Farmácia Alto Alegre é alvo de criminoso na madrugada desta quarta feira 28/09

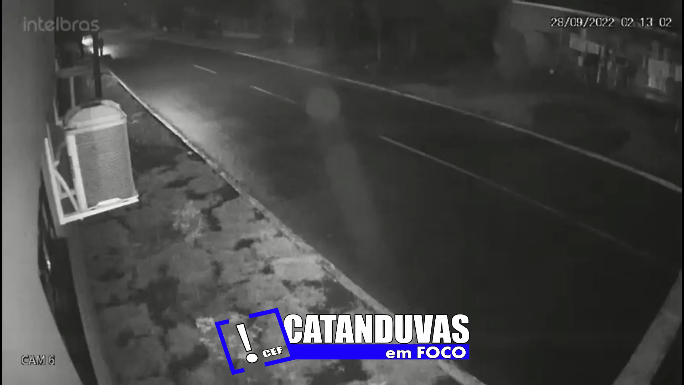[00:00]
Na madrugada desta quarta-feira, dia 28, por volta das 2 horas e 13 minutos, a farmácia Alto Alegre, que fica situada na avenida Adolfo Chagas, em Catanduvas, foi alvo de um indivíduo que tentou cometer um furto no estabelecimento. Imagens registradas pelas câmeras de segurança mostram o indivíduo chegando próximo à farmácia, pela rua Eurides Rodrigues de Lima. O homem acessa os fundos do estabelecimento, vai até o contador e desliga a energia.
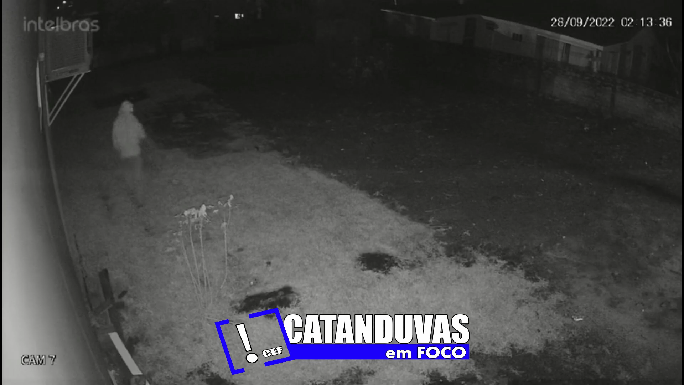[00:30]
Após esse momento, ele retorna até uma janela lateral, quebra o vidro e tenta entrar no local.
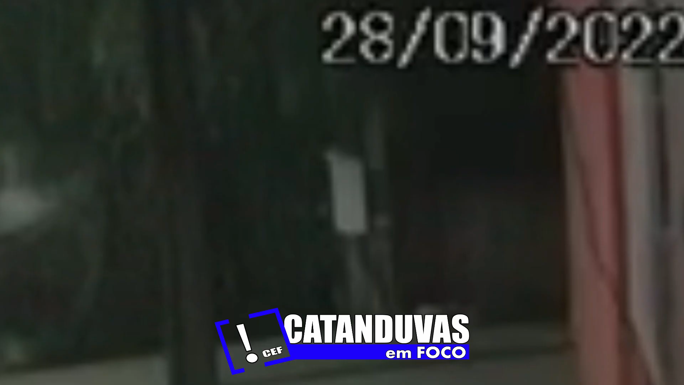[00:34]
Devido à ação, o sistema de segurança foi ativado. A polícia militar foi acionada e imediatamente se deslocou até o estabelecimento. Quando a equipe policial chegou, o indivíduo já havia se evadido do local. A energia foi reestabelecida e os proprietários do estabelecimento foram notificados da ação do criminoso.